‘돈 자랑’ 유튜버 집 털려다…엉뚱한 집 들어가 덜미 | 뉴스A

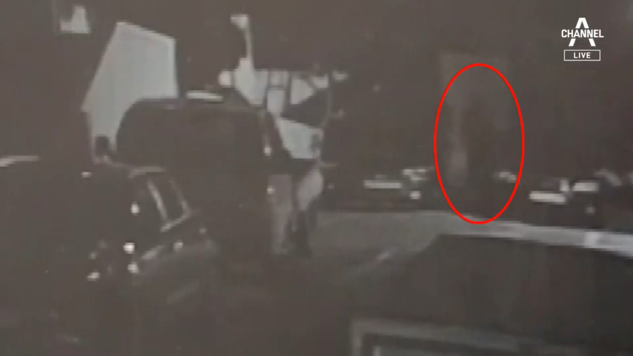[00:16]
차에서 내린 남성이 주변을 잠시 서성이다 현관 쪽으로 걸어갑니다. 그런데 얼마 안 돼 다급히 뛰어내려와 차를 타고 빠져나갑니다.